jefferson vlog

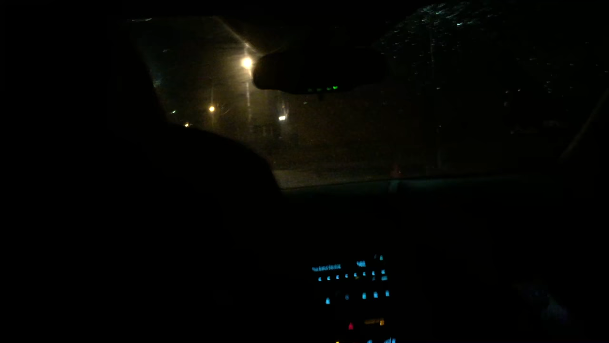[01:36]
Now it's night time and we are off to the grocery store.